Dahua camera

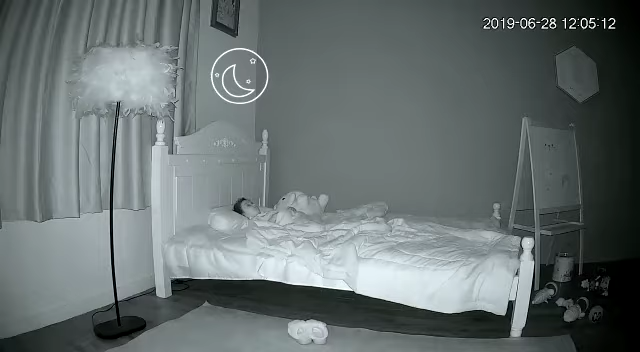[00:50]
At night, Ranger 2 switches to night mode automatically, protecting your home and loved ones 24-7.